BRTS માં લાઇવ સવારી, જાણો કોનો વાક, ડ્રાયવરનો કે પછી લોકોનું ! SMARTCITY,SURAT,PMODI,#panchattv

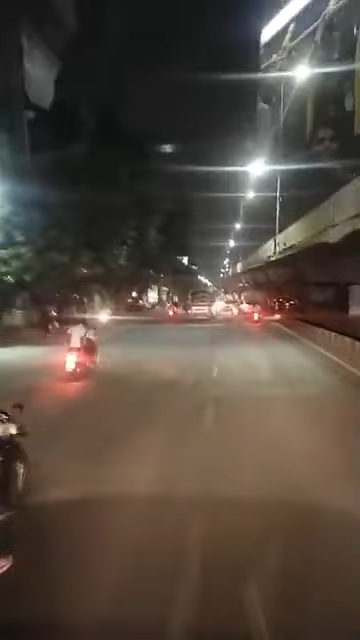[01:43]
आपड़े कापोद्रा चार रस्ता पास आवी जाचे नहीं आथी अंटन मारसे डिंडोली तरफ
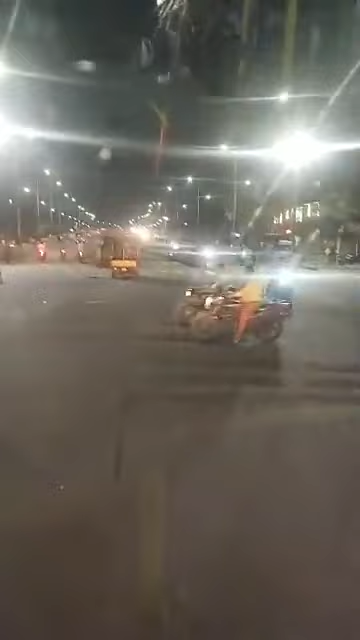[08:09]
इरिया छी है अटेम्पो भी बीएटी एस्ट्रेक माँ जही रियो छे बन्ने बाजू रोड खुल्ला छे चालो छे चाखा को
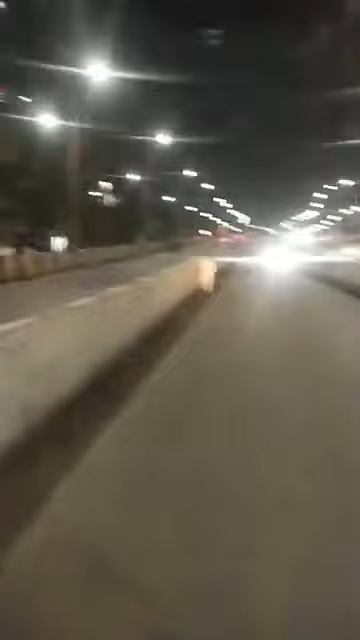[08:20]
अब आई भी चाली नंदर आवी रियो छे अब गॉंडा लेह ने रस्ता माँ उबा छे फैमेली आते वीचारों आच्छोक्रा वो साथे बेठा छे
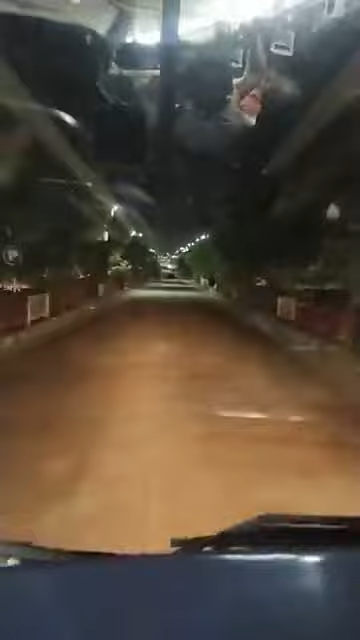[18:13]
प्राइवर नो वाक आवे छे के ड्राइवर बिदेली अहलत मा आता परंत वत्तियार है भुनेगार्त अंदर चालवाळा लोकोच्छे रहने टोलावळी
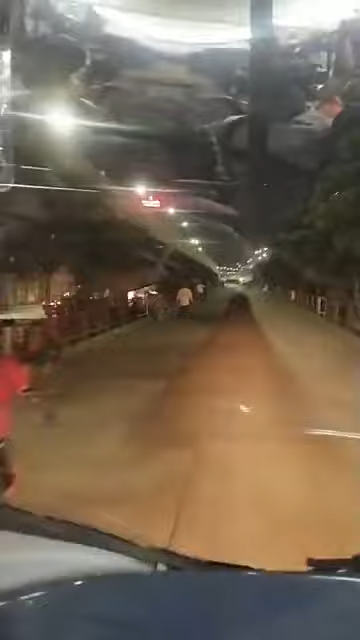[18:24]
ने बेशवाळा लोकोच्छे आप जोईशकोच्छो लोको बिंदास्ती चाली ने जही रियाजे
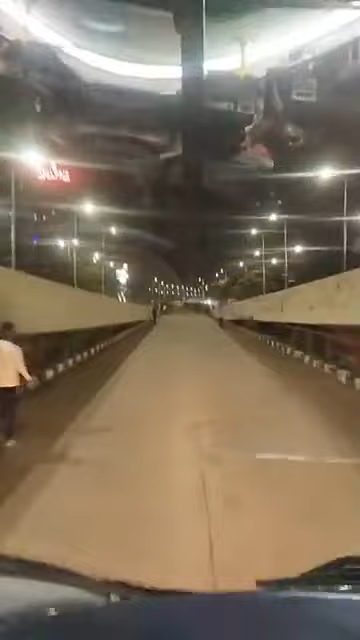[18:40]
कोई ने डर न दी के भई न दी के कोई रुको अलो न थी मोबाईल पर व्यस्त अच आप लोकोच्छे रुट चे असितानगर थी आप जोई सको जो लोको तोड़े वोली ने डेठा छे सामे भी आप जोई सको